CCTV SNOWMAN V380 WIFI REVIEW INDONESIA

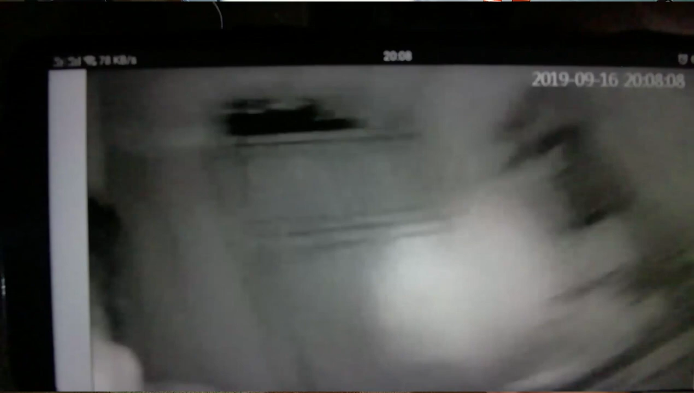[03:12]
bisa lihat gelap keelapan Mbak Dini lagi ngapain kemudian ada multi user platform nah ini this is what I said,